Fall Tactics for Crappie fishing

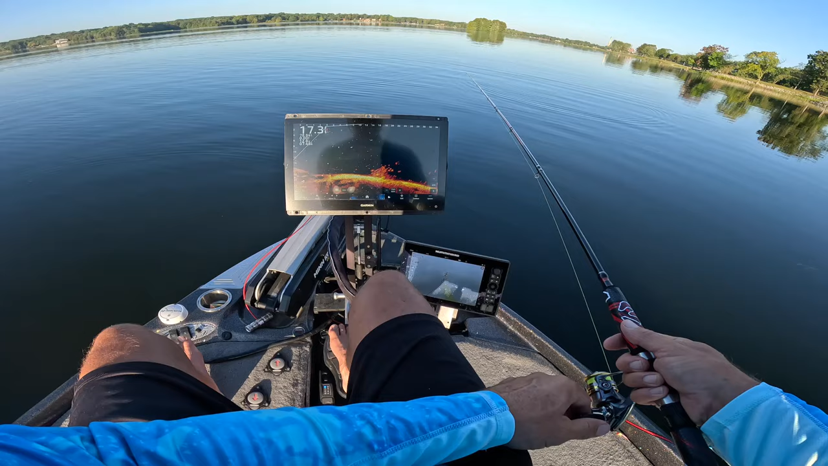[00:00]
Right down there to that beautiful pile. A little deeper pile than normal.